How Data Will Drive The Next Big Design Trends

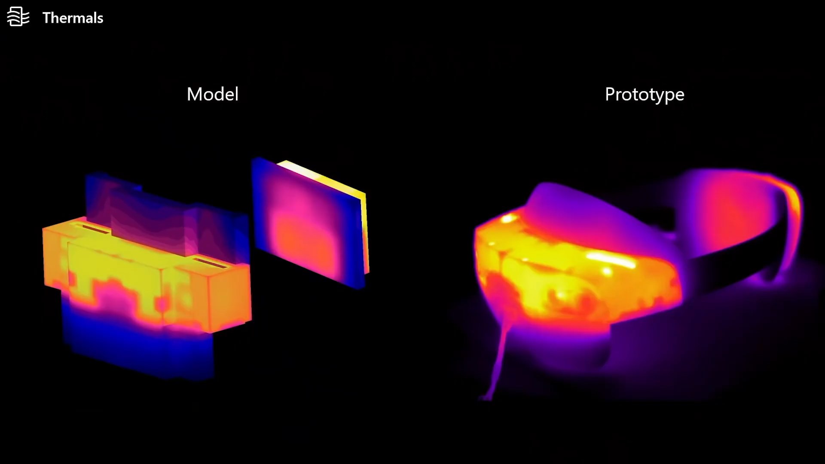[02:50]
That's how they came up with this component configuration, and it's probably how they came up with the channels along the top of the HoloLens,
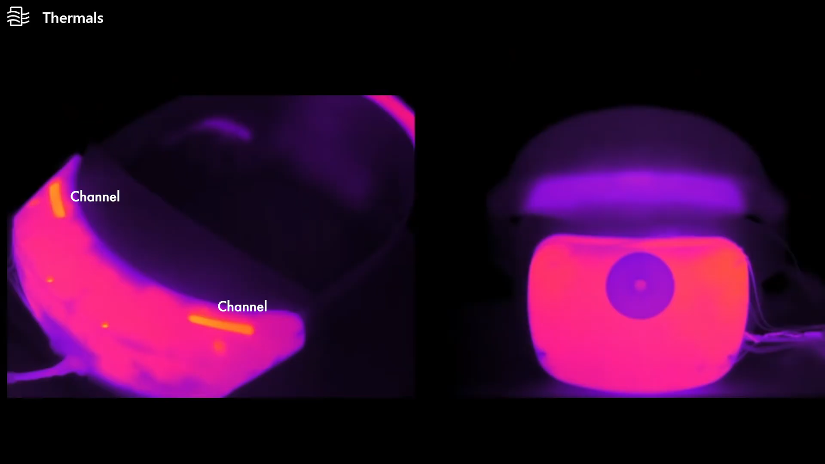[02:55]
which helped to cool the device by guiding the heat upward and away from the person's face.
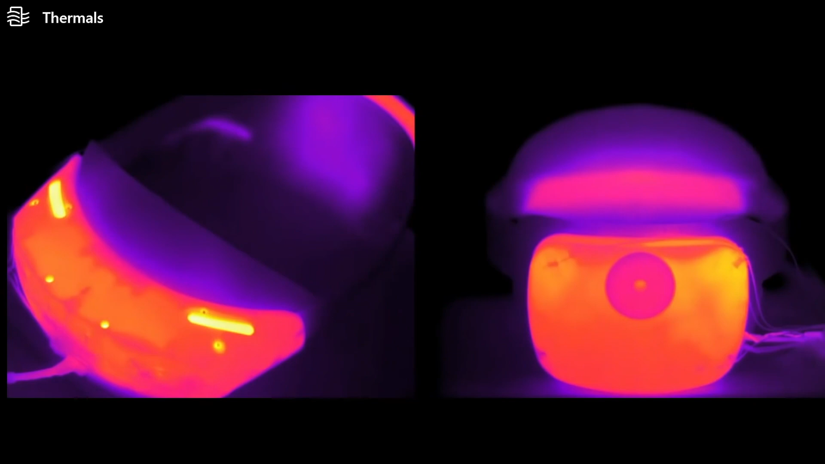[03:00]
The digital twin didn't give them a perfect finished product, it was just sort of a model for them, but it got them close enough to the final design so that they could move more quickly.